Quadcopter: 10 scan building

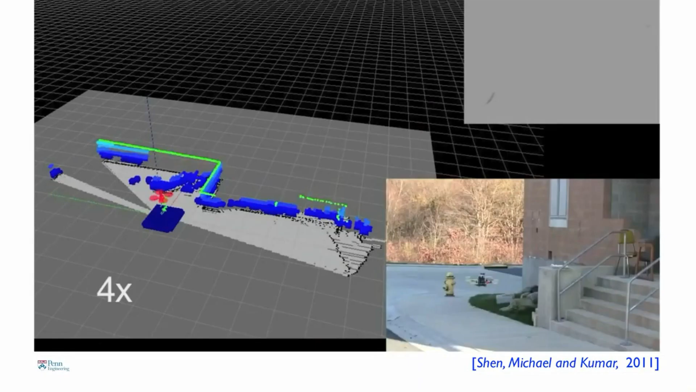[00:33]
So I want to show you a clip of algorithms developed by Frank Shen and Professor Nathan Michael
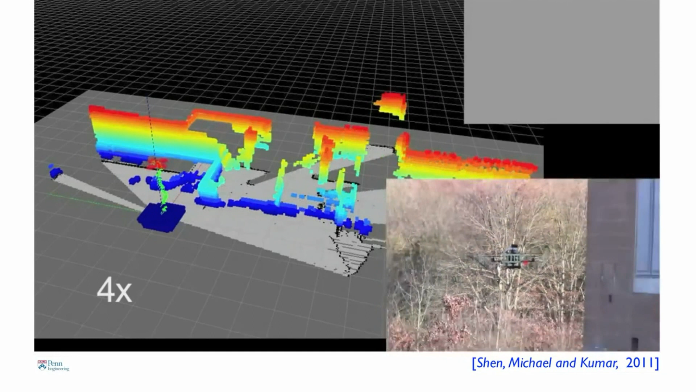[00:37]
that shows this robot entering a building for the very first time and creating this map on the fly.
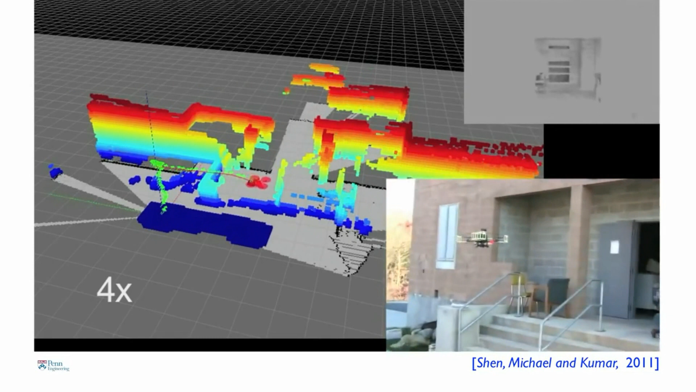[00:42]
So the robot then figures out what the features are.
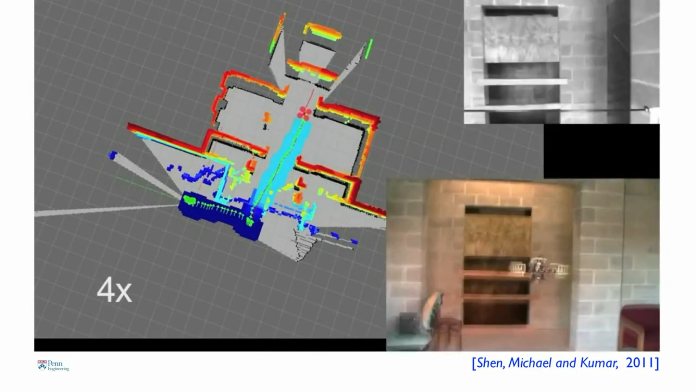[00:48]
It builds the map. It figures out where it is with respect to the features.